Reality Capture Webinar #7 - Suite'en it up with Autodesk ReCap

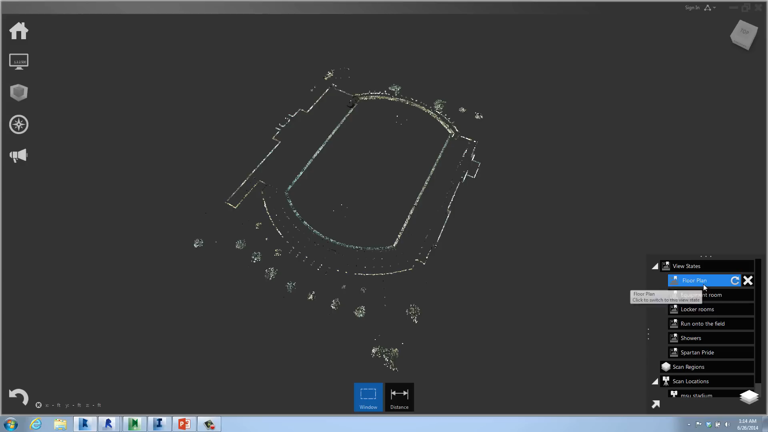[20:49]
If I want to export everything, I can do that as well and it's already saved. At any time, again, I can go back and instead of looking at the floor plan, maybe I want to go to a saved view. So I pan or zoom to this view
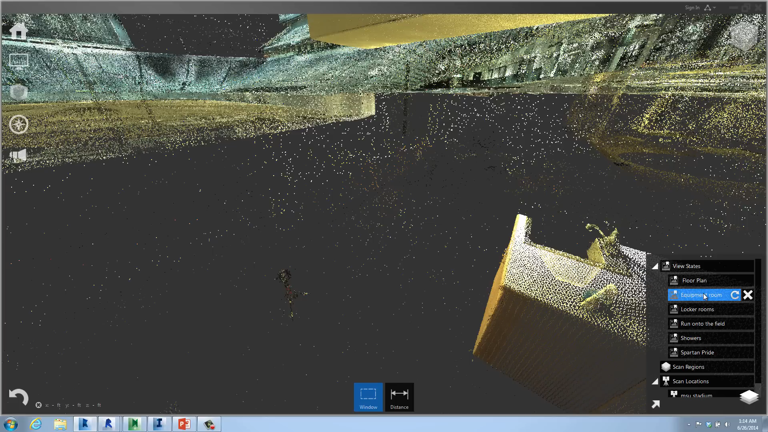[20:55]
and I simply go over and save a view state of the equipment room. And it's incredible.
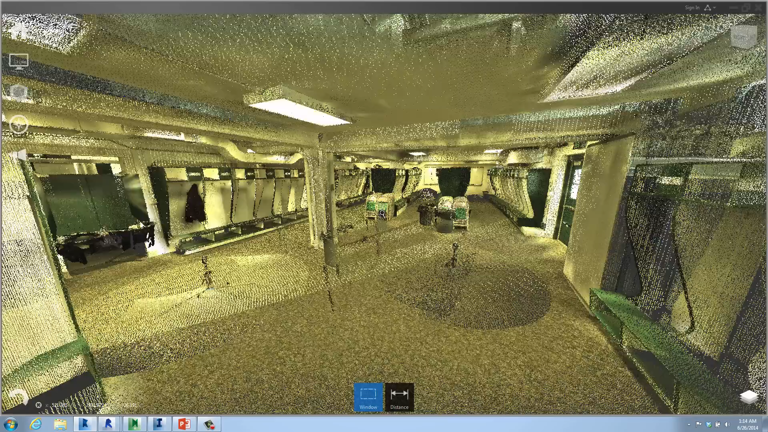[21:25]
I literally feel like I can understand where I'm going, where I'm going to be at. If I have to work on this as a contractor, there's no discrepancies. I know exactly what's going to be removed. You know, I can put notes in here. We can do distances and markups and share that with anybody.
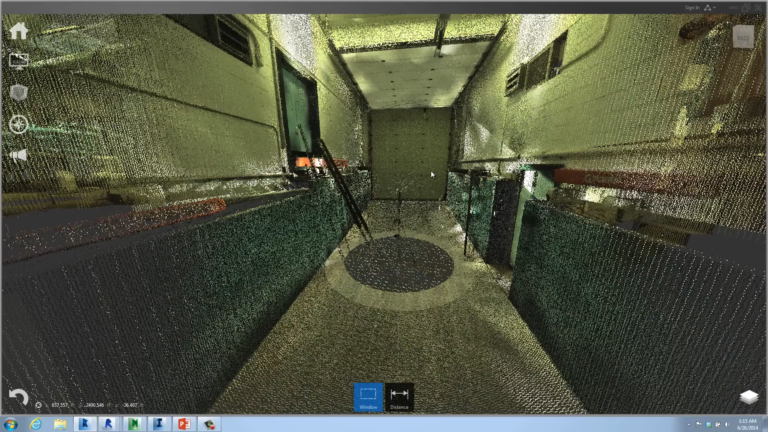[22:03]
If you never had that chance, I'm going to give it to you right now. One of the things that you can do is pan zoom in here.
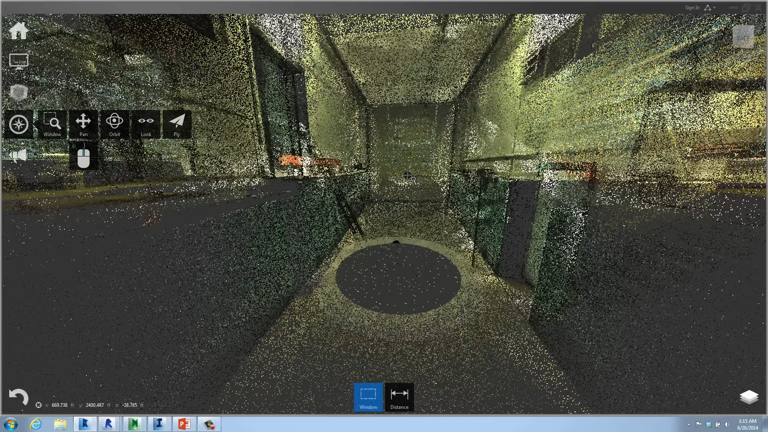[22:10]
So we can literally just kind of zoom in and move forward as we want to. But we can also go over here and go and do a fly through. So I can set the speed that I feel comfortable with.
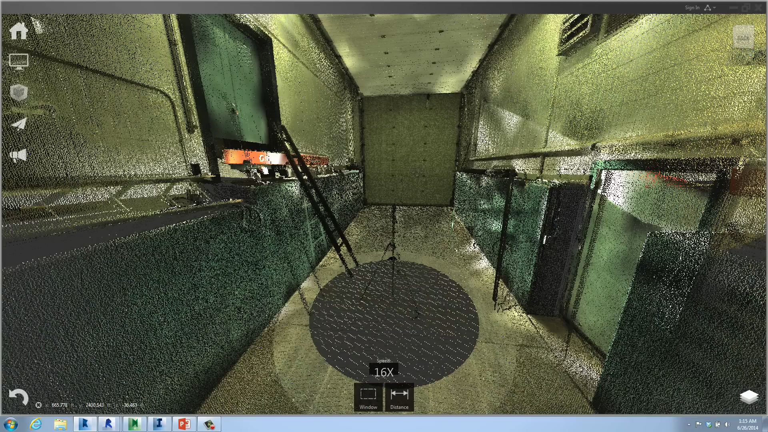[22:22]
Point the cursor the direction I want. If you've never been on the field or if you're an MSU fan, get ready. I like to hear everybody do an ooh or an ah or just, you know what, cheer. This is your first time on the field and literally like Notre Dame and Rudy when they ran out of the, every time they, you know, hit the wood up there at the top. So this is your chance. Literally we're going to run right out onto the field and it puts us right there. The only thing we can't do is hear the crowd yelling. This is one. I'm going to go up a little bit higher here to give you guys an idea.
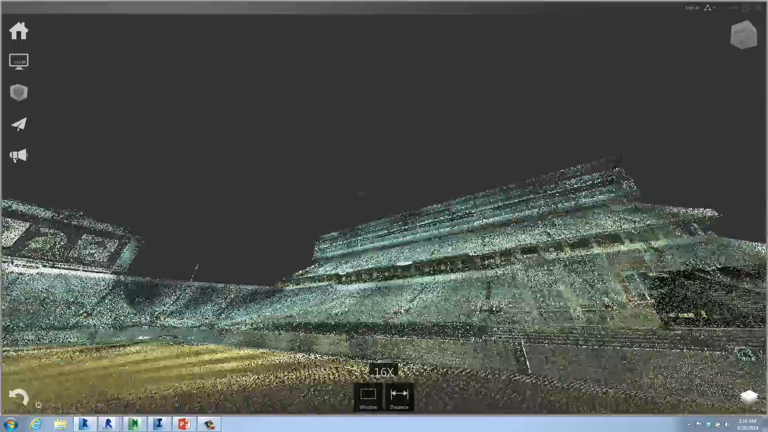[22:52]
Go right down the 50 yard line. And ah, pretty incredible right? It's a real world time. Ah, literally we're on the field looking at the information. So pretty remarkable. I hope that gives everybody an idea. Recap Pro is a registered data together. And the actual free version of Recap is, allows you to view. And you know, the biggest thing, if you're just, if you're already do scanning, you're, you're a scanning consultant.
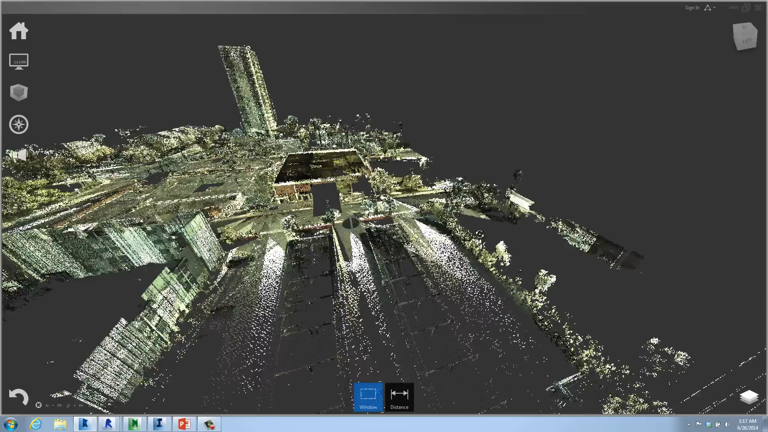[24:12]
I want to take a look at some other quick data that we captured.
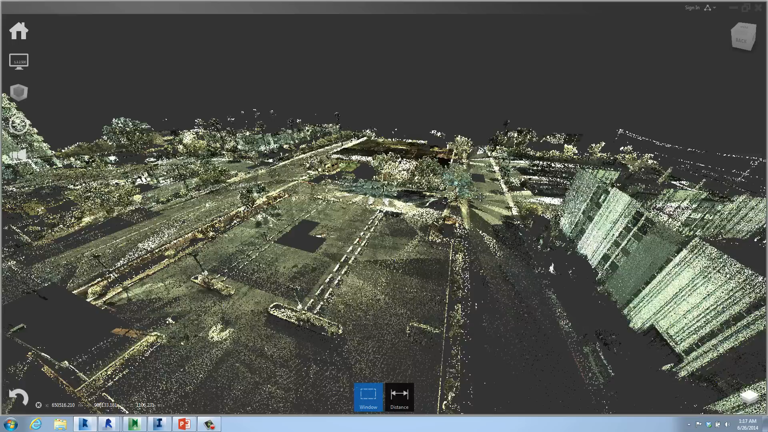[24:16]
Again, very easy to capture the information with 3D laser scan. This is completely on survey control, comes in very clearly.
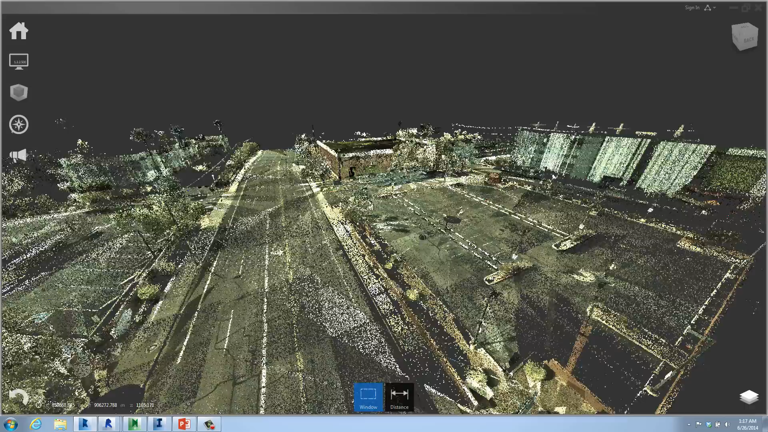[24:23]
As we pan or zoom, you can obviously see a parking lot, some roadway design.
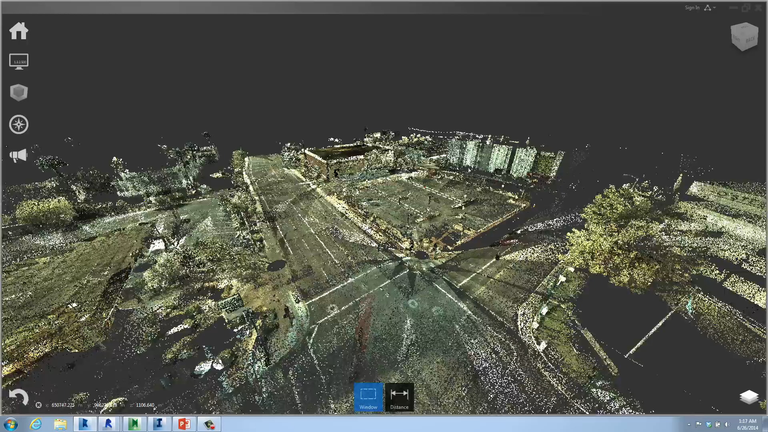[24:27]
You can even see an intersection that was captured back here. Okay, all brought into Autodesk Recap.
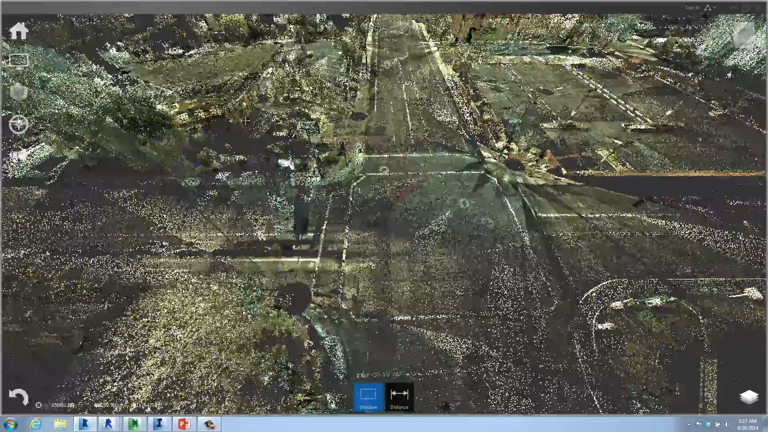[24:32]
There's actually a bank over here to the left. And again, I'm moving around seamlessly with billions and billions of points.
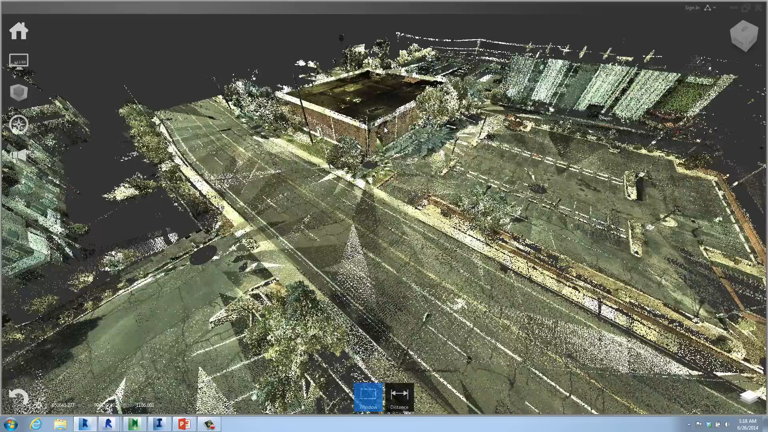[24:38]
Maybe we want to look at just the building because we are the architect.
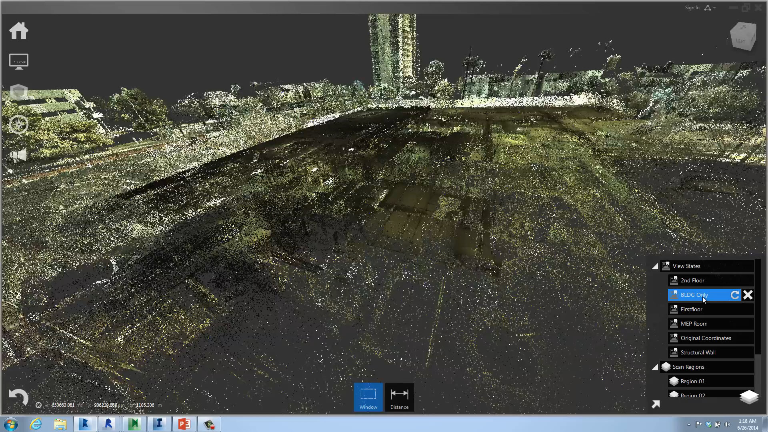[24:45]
Maybe we want to take a look at just the first floor.
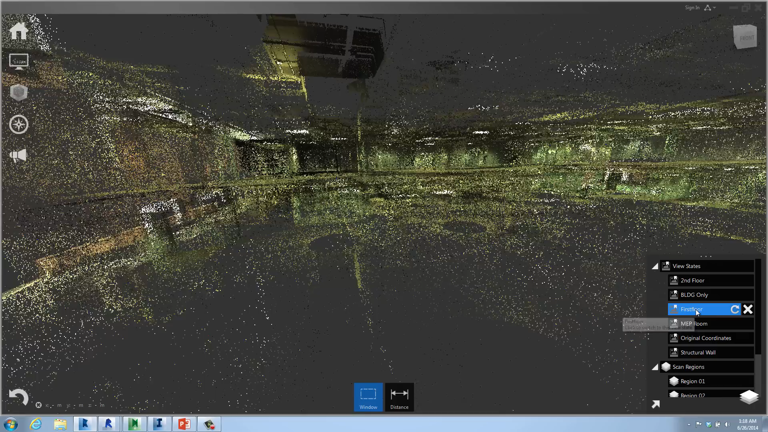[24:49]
We are immediately inside the building. As you can see, they actually removed all the ceiling tiles to give us access to all the HVAC mechanical information as well.
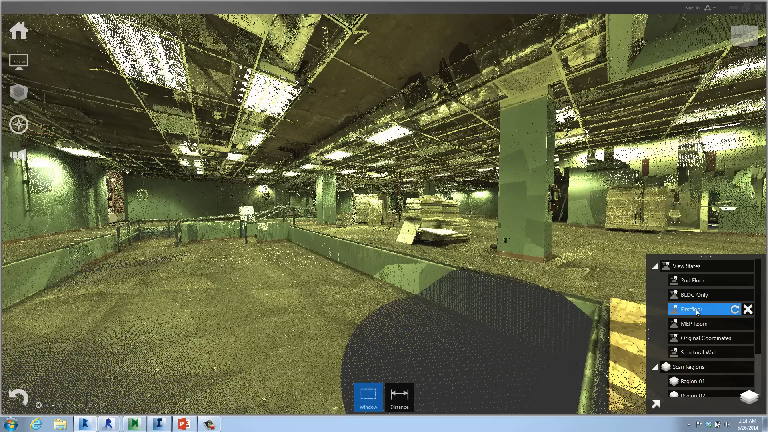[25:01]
If you want to take a look at maybe the, let's go, you know what, just to show you there's so much in here. There's, you know, the restrooms, the second floor we can take a look at. We can pan zoom, we can walk through, we can zoom through it.
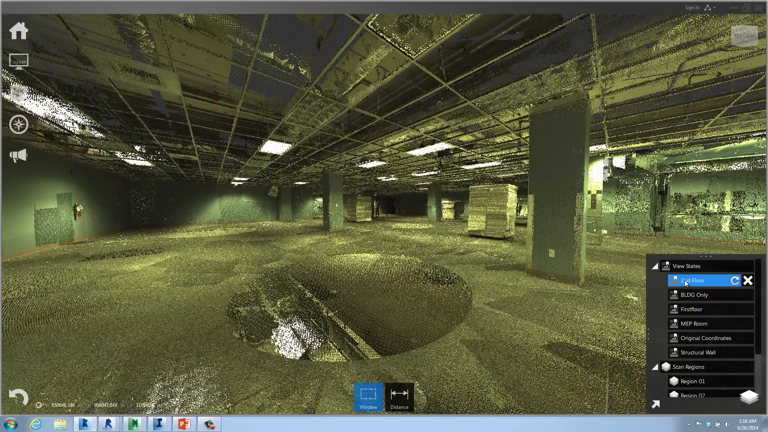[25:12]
We can go to original coordinates, we can take a look at the MEP room.
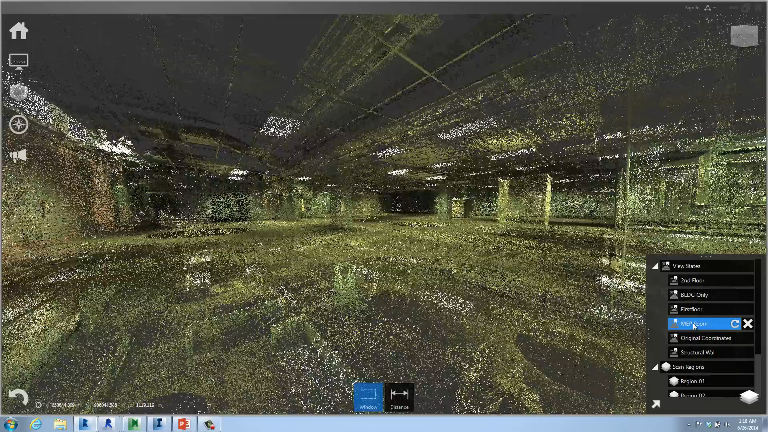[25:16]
You can see instantly how easy it is to collaborate with anybody on a project using Autodesk Recap.
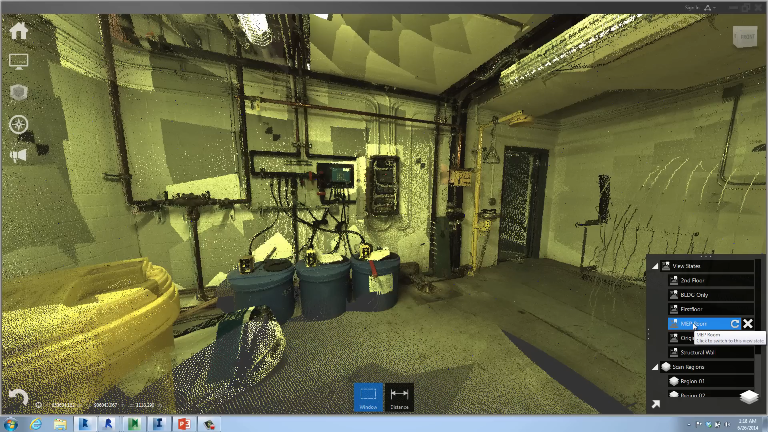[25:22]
One of the things I don't think we're going to go into directly here because of time.
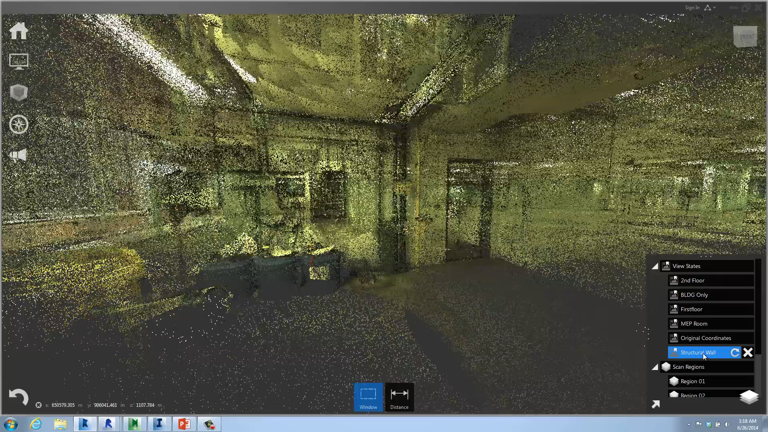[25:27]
But one of the things that I like is you can actually do structural analysis on a wall. Most people don't understand how to do this, but maybe we'll make this part of another WebEx. But literally you can go in here and you can tell Recap that you want to change the origin. So I want to update the origin. So it's a X, Y, and Z being true coordinates. I can literally go in here and hit enter and then I can hit tab and
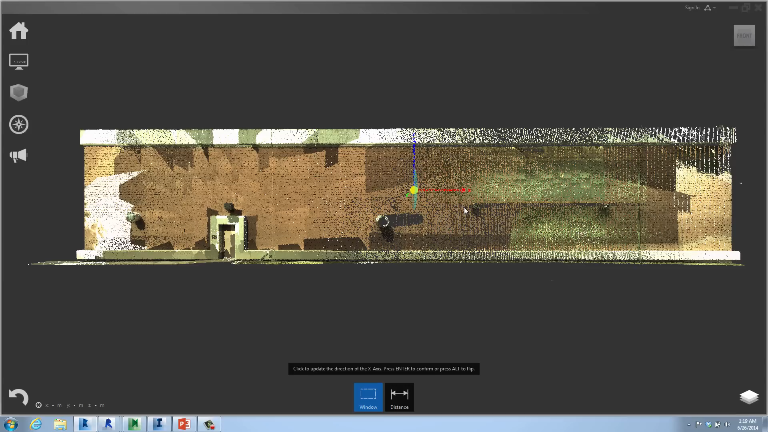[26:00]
it will literally change the direction of the wall. So in this case I could tell it, as we change this, you can see I can have Z go out of the wall. Let's move this a little bit so you can see it.
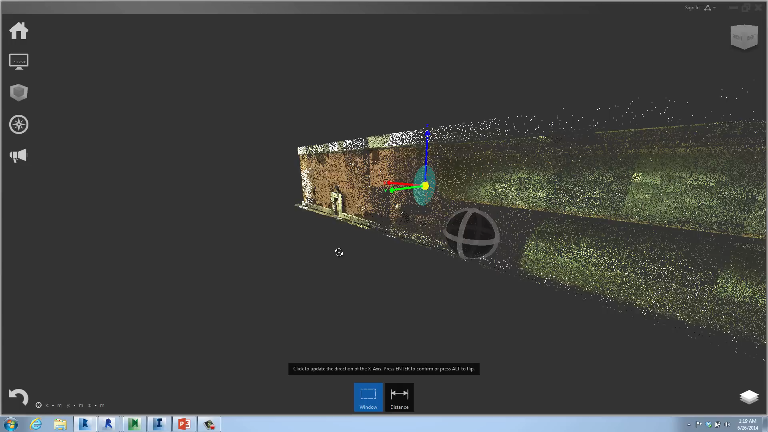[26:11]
So instead of Z being up, I can change the direction. There we go. And change X and Y. So the idea is that Z being up, I can have Z be in the out direction. And what this is going to do is tell me if the wall is structurally going left to right in any direction.
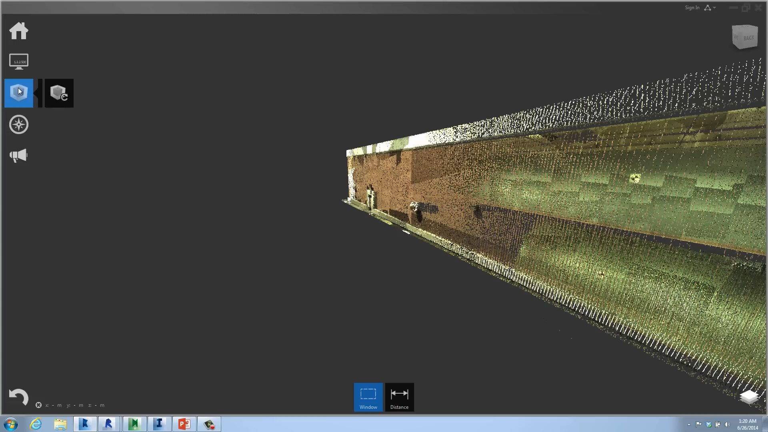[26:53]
In other words, I will know if the wall is out of line structurally. So we won't go into all the details, but it is pretty neat that you can set the Z vector, bring it into Civil 3D, and then color it by elevation. Again, it won't go into all the details, but something to look forward to. You can actually go in here and it will color it by elevation. You can set all the different parameters to adjust the elevations. And again, it would adjust the elevation by the wall being structurally sound. So if it's out two hundreds, we can set it to be red.
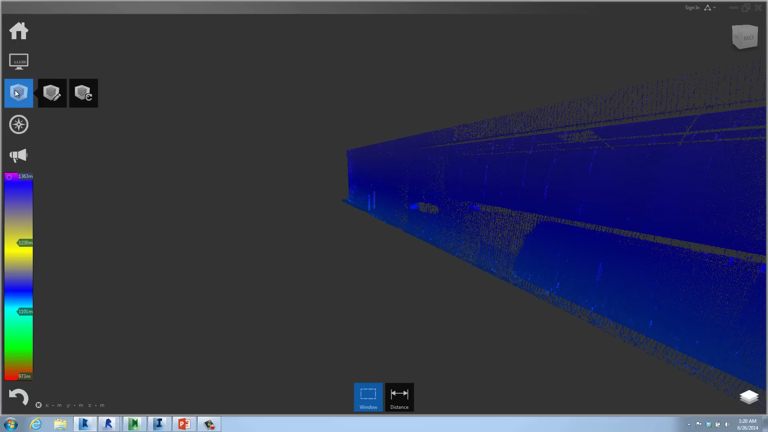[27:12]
If it's out four hundreds, it could be a different color. We can also change the intensity. We'll put it back to normal here. And of course, we have RGB colors as well.
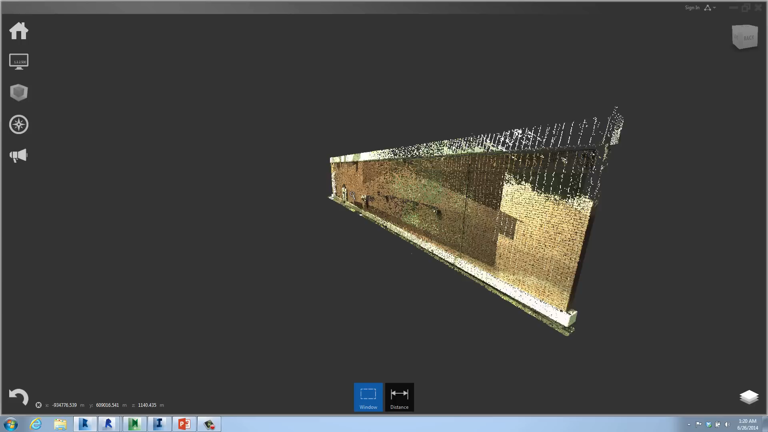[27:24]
So very cool, easy to do, easy to manipulate all the data in here and also to go back to the original point cloud.
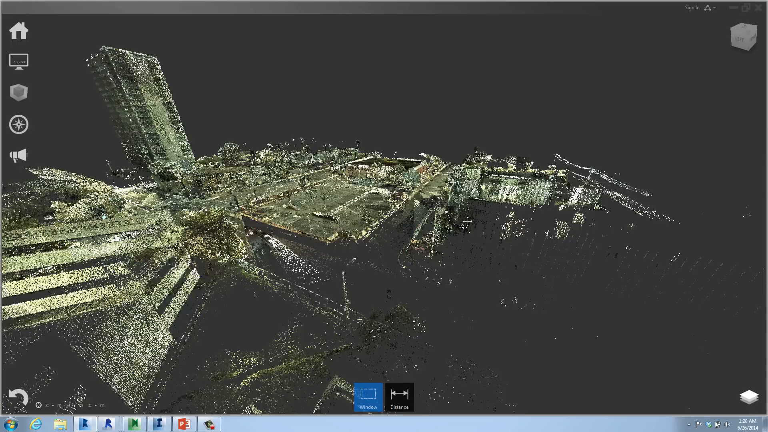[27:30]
One other one that's part of ReCap is from mobile scan data. Brought in directly from the Spicer group, you can see that we have a couple miles of roadway here.
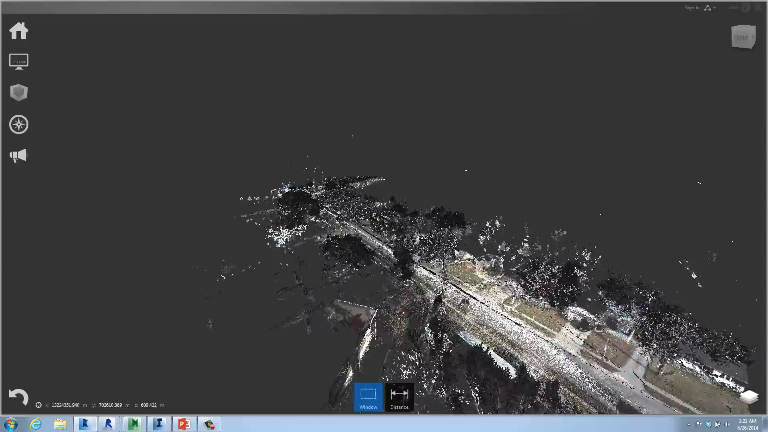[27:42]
I guess we already showed you how to fly through it, so we'll just kind of pan and zoom.
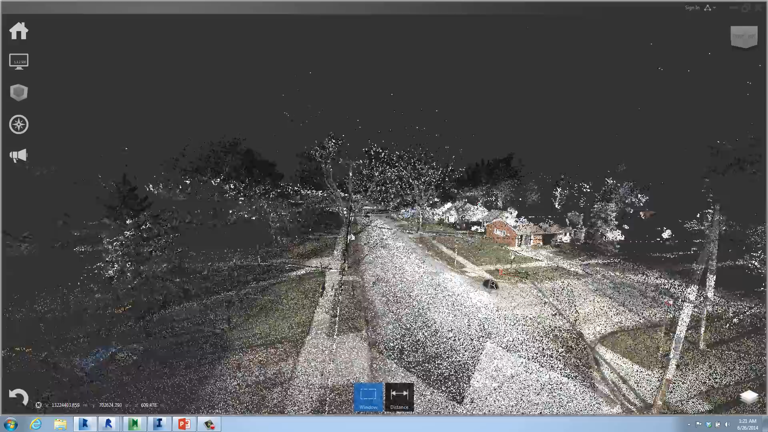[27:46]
Show you literally you can drive at highway speeds and look at the incredible data that